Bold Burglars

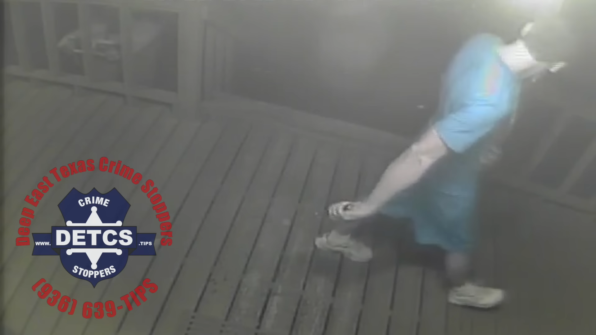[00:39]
The crime occurred Saturday, October 10th, and the man captured on video was not alone. At least one other person stayed in the truck.
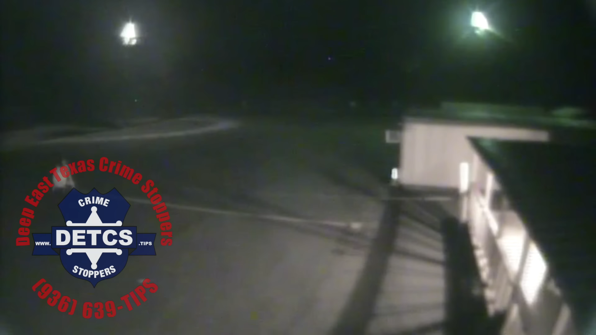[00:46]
The white male suspect we do see was wearing white tennis shoes, blue shorts, and a blue t-shirt with two skeletons on its front.